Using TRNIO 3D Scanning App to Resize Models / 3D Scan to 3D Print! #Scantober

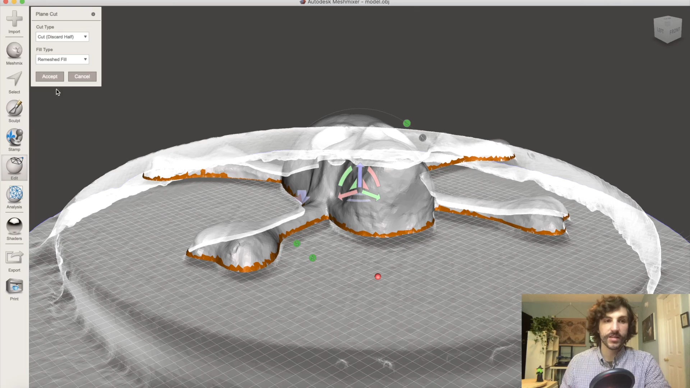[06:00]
And click Accept. And if we scroll around underneath, you'll see it's totally flat on the bottom, which is going to be great for a printable model.